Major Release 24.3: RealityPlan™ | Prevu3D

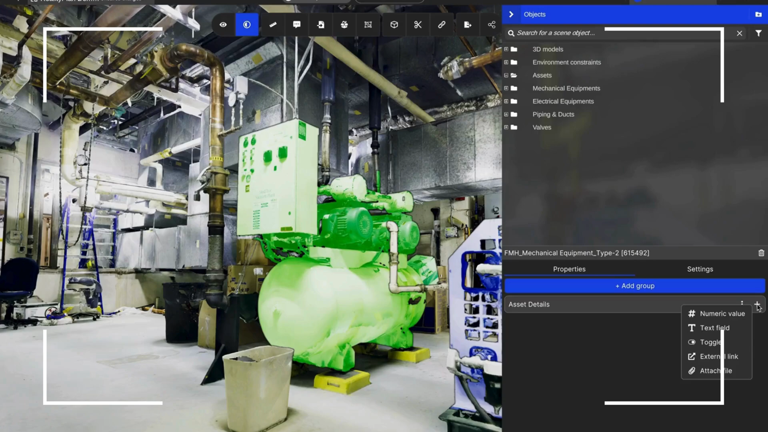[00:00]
Welcome to the 24.3 release edition of what's new in Preview 3D. In Reality Plan, you can now start defining assets that visually match your space.
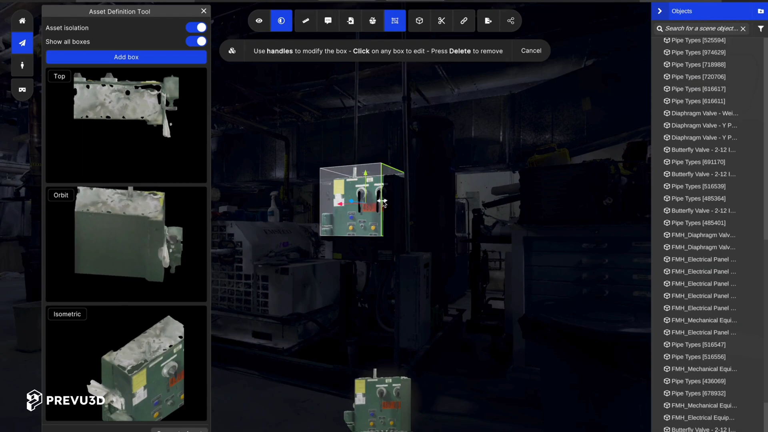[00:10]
Here, I'm adding bounding boxes to highlight a specific asset I want to create in the application.
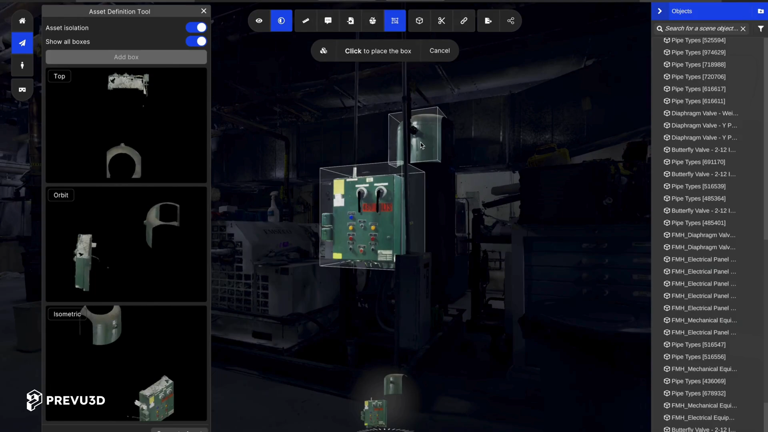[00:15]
You can create multiple boxes,
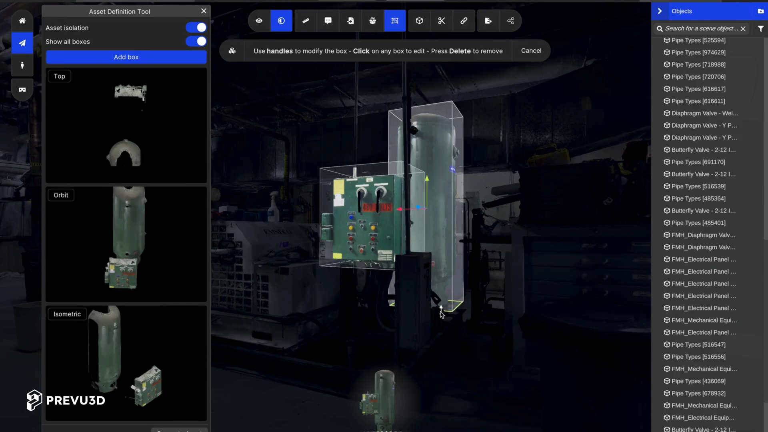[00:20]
easily adjusting them and navigating around the asset using the turntable at the bottom. I can adjust the right side that is not fully captured,
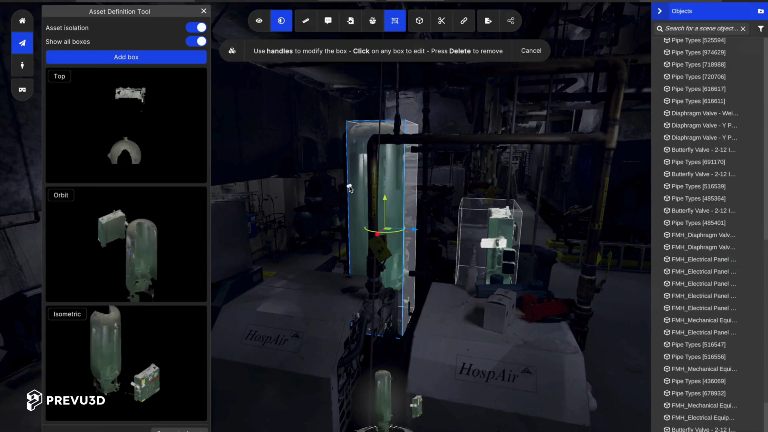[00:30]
and I can go in the back quickly to adjust the settings to make sure I'm capturing every element of that specific asset. Coming back to the front, I'm going to bring in another box to complete the asset definition of the specific piece in my scan. I'm creating an asset that can become usable across the system for either doing design layouts or documenting
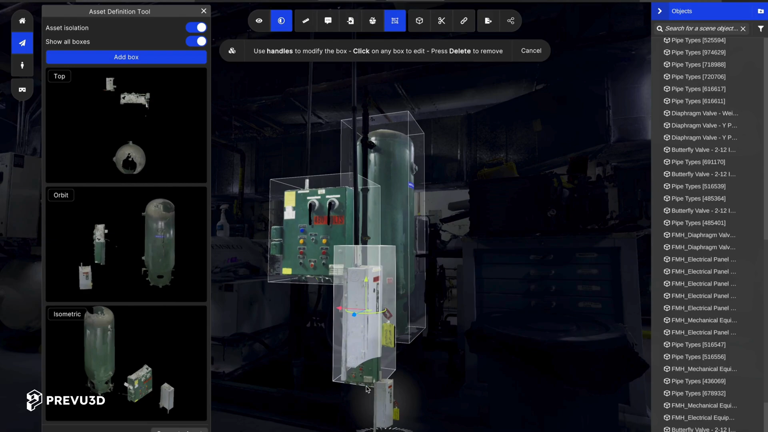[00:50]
my site and documenting specific information onto this asset.
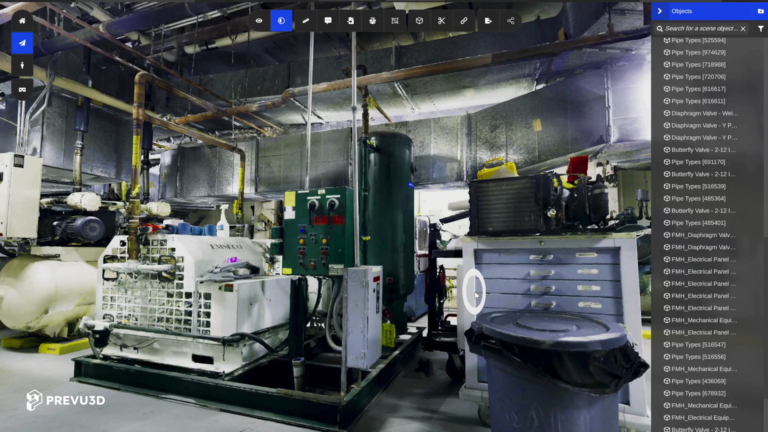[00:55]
I can click on it, select the asset as it's been defined in a few seconds.
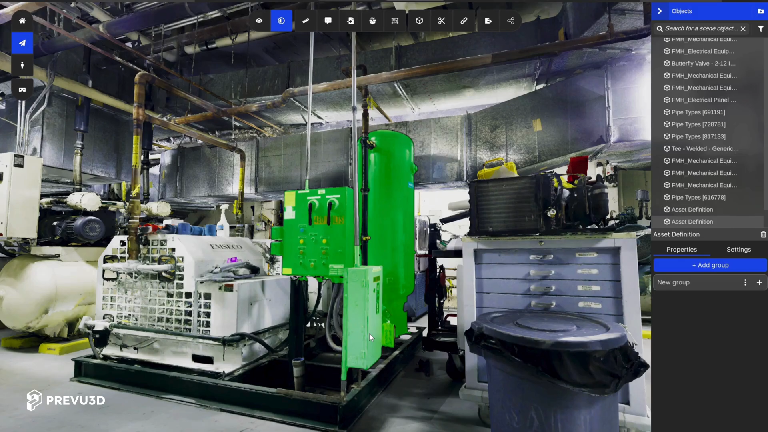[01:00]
The Magic Wand Reality Asset Creation leverages AI
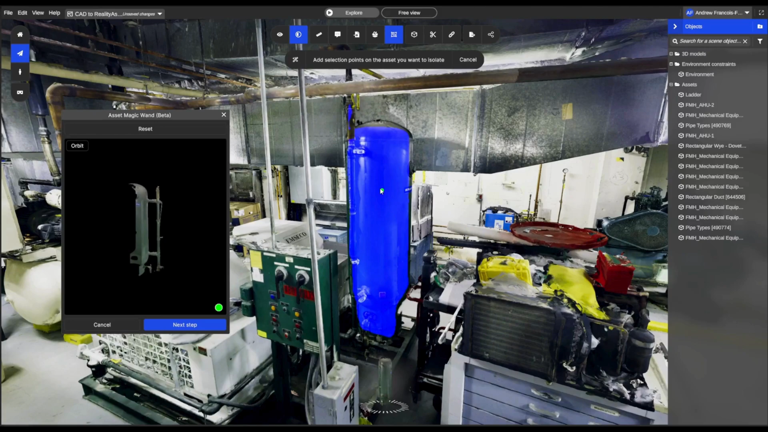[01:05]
engines to allow users to generate reality assets with just a few clicks.
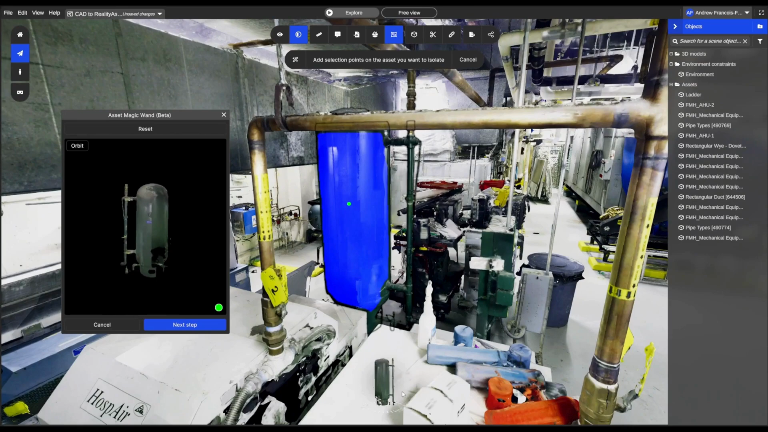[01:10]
Seamlessly navigate around reality assets with our newly introduced turntable widget, ensuring intuitive and effortless definition.
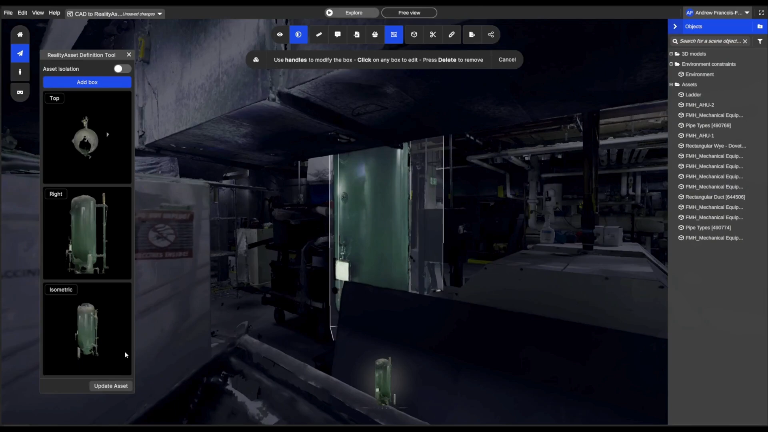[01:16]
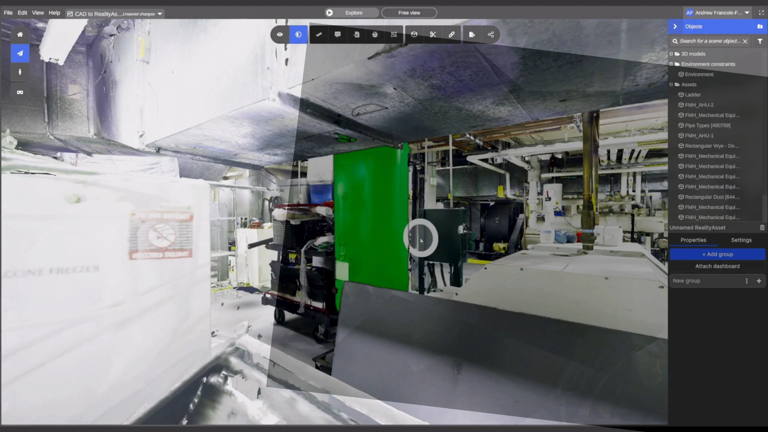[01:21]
In Reality Plan, you can now add and customize parameters linked to reality assets.
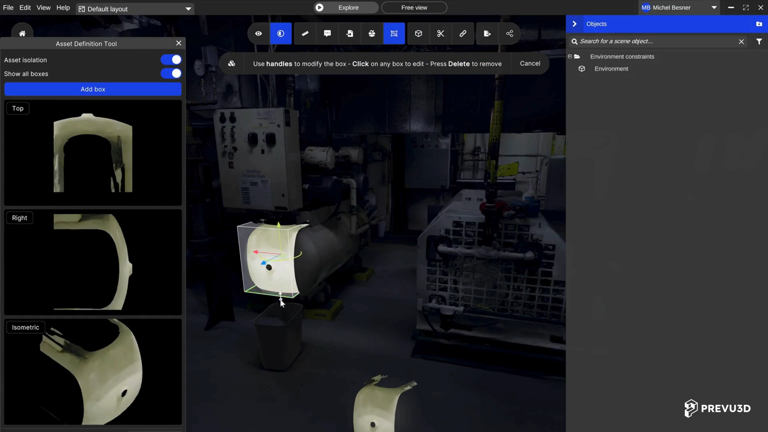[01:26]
First, let's have a quick look again at how to define reality assets.
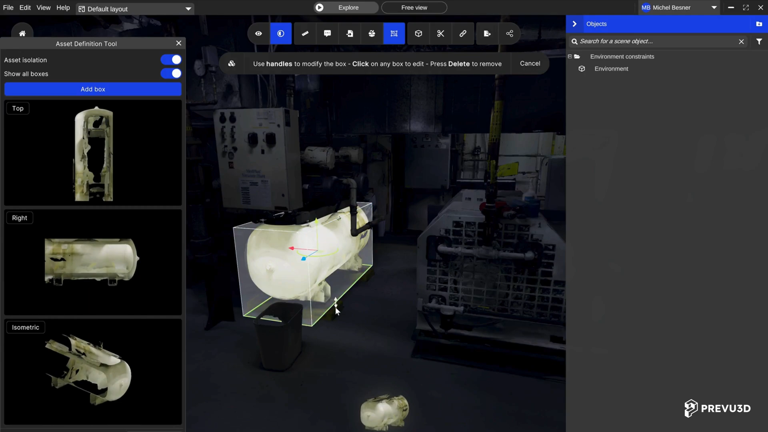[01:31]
We've developed a visual workflow that enables users to easily define the shape of reality assets they are creating.
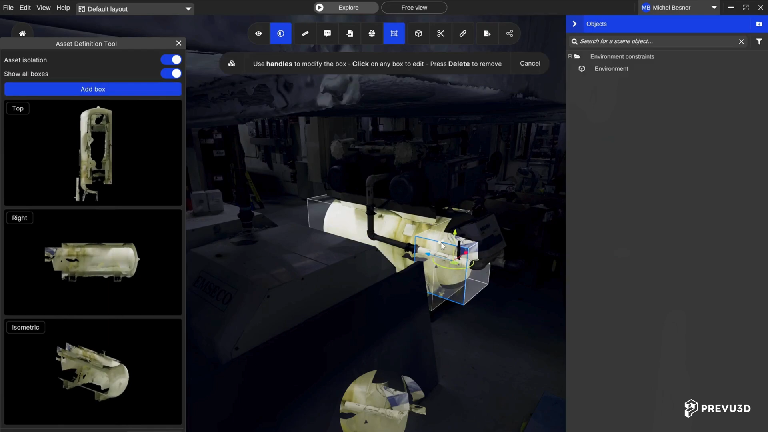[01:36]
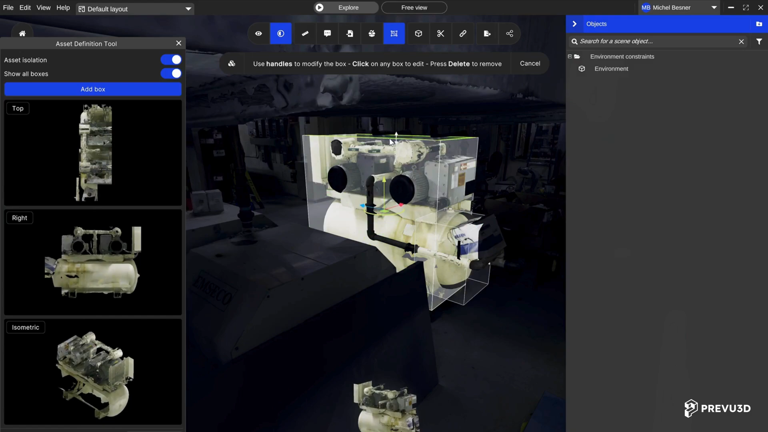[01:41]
The basic functionality involves creating multiple bounding boxes to highlight every element of a specific asset,
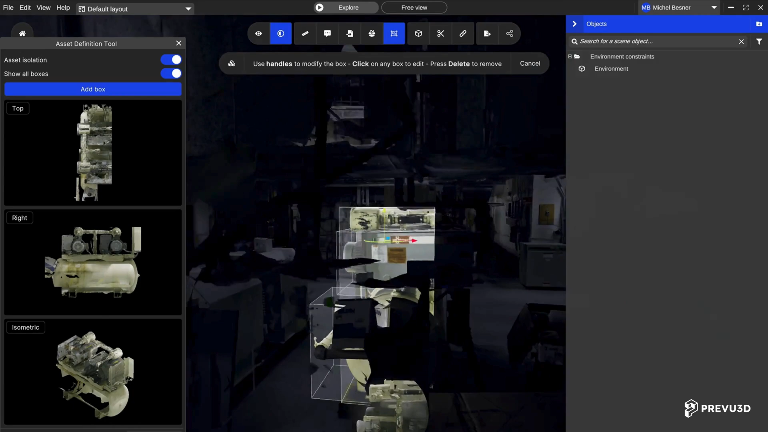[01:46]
defining their shape and visually displaying what is taken out of the mesh scan.
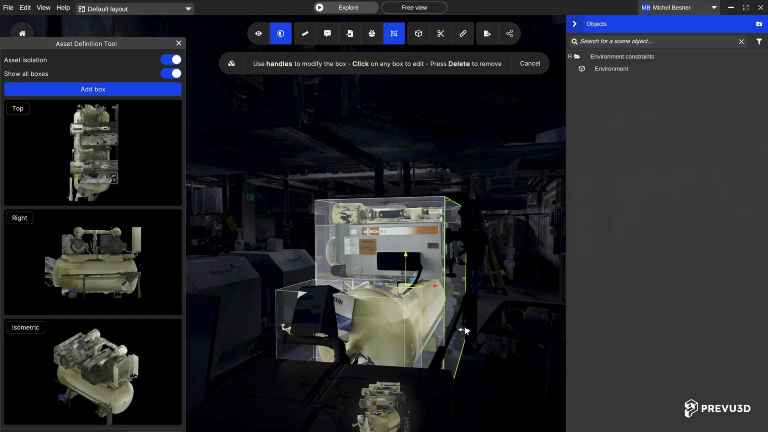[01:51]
I'm using multiple bounding boxes,
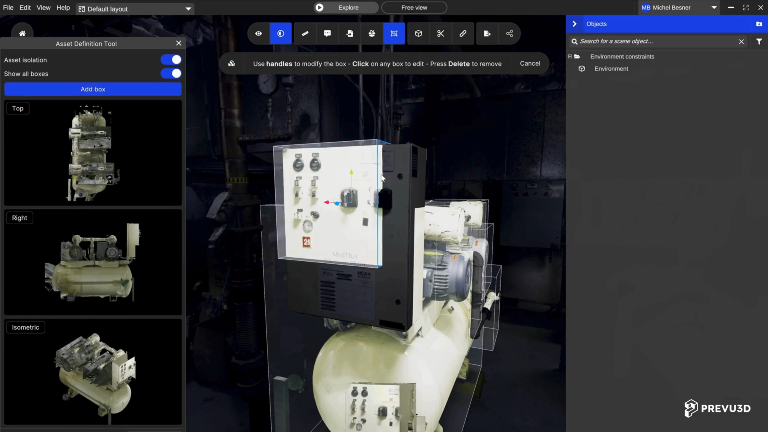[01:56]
easily adjusting them and navigating around the asset using the turntable at the bottom.
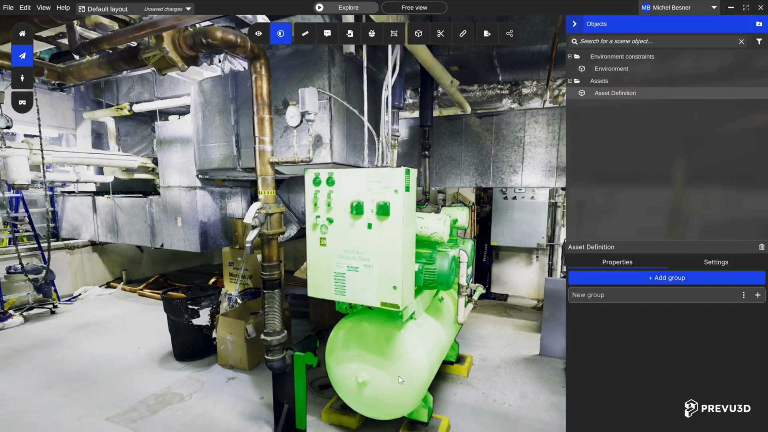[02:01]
Once the reality asset is created, we can add parameters.
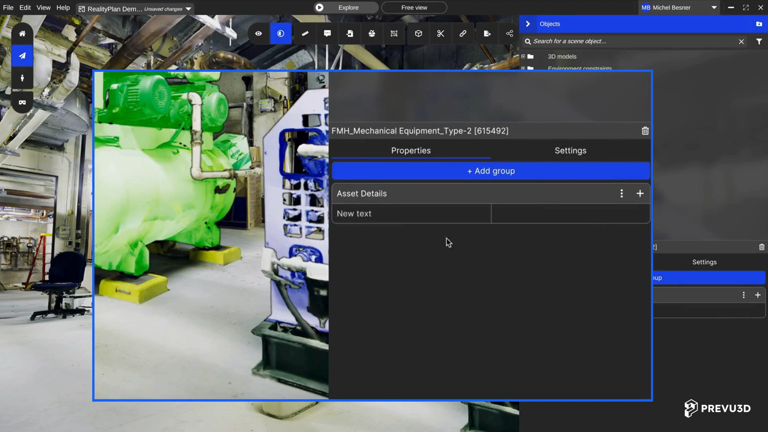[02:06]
Add custom fields for asset details, create groups for classification,
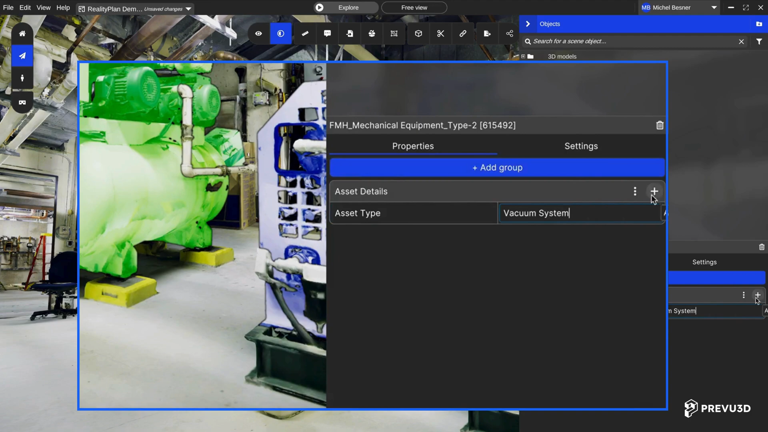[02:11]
asset type, manufacturer, mode type, add specifications, like numeric values, external links, attach a file, even a toggle. We're working on supporting many classification standards such as ICF and CFOS, helping technical engineers when defining asset parameters, connecting metadata and documentation is essential to ensure that all project stakeholders are working with the most accurate version of the truth.
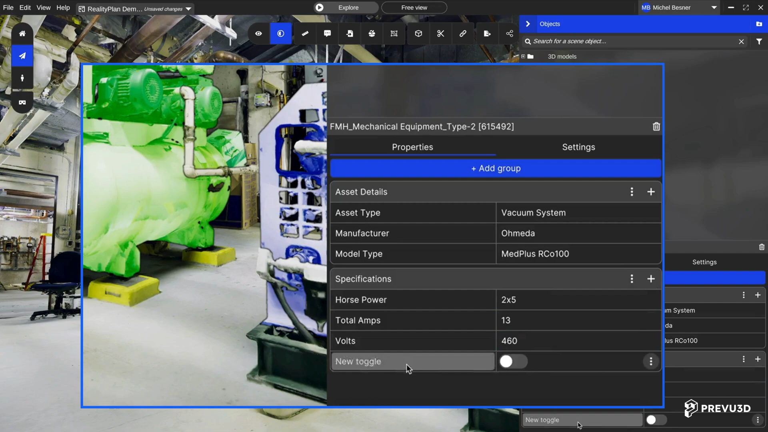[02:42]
With reality assets, users can define complex piping systems and attach any relevant information needed.
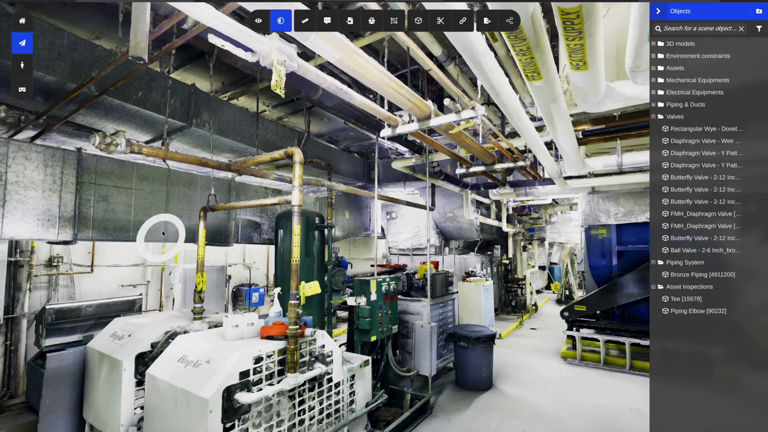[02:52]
Example, for a planned inspection. Let's look at defined pipes inside the scene. As I click on a pipe, I can see the entire system highlighted,
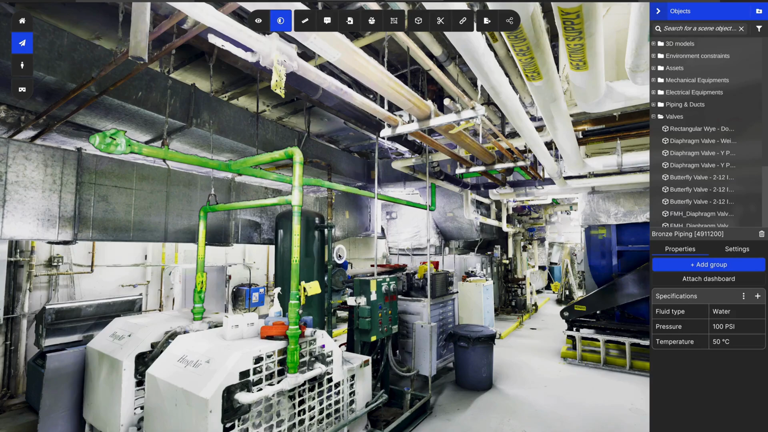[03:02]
as well as the metadata that's been attached to it. Users can define sub-assets and attach specific information for a valve or a piping elbow.
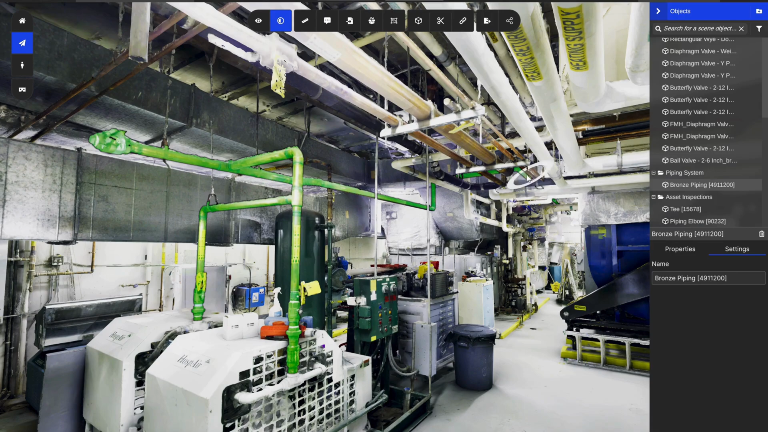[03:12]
On this elbow, I can see the requirements for inspection, including the frequency and accessibility, like if I need scaffolding. I can also teleport myself to the asset in question.